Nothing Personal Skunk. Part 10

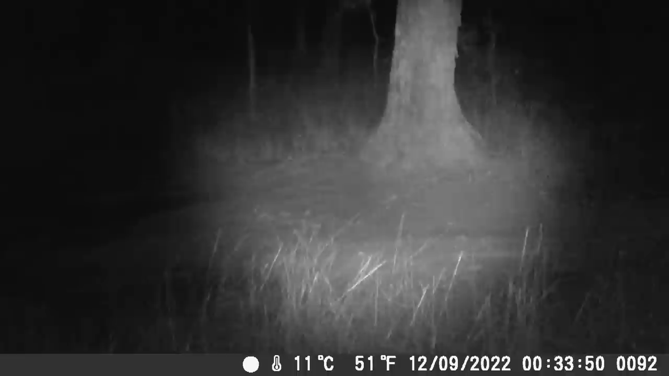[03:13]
You can see the dog in the photo coming along and actually bends away from where my human scent would have been on the ground.